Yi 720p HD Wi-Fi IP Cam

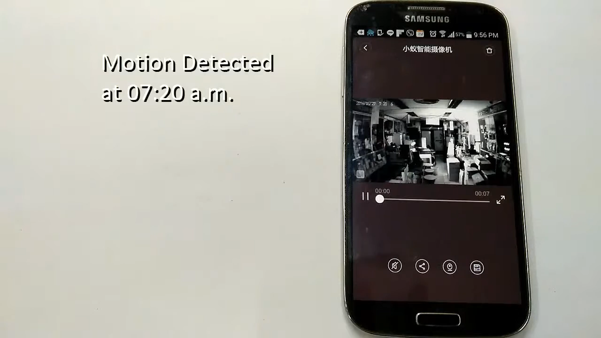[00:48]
Its motion alert system sends you alert messages whenever any activity is detected and you can instantly playback the recording to see what's happening in real time.
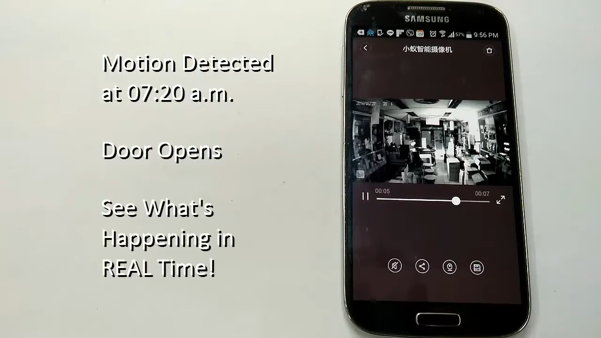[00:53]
Capture crystal clear images at night with its night vision feature.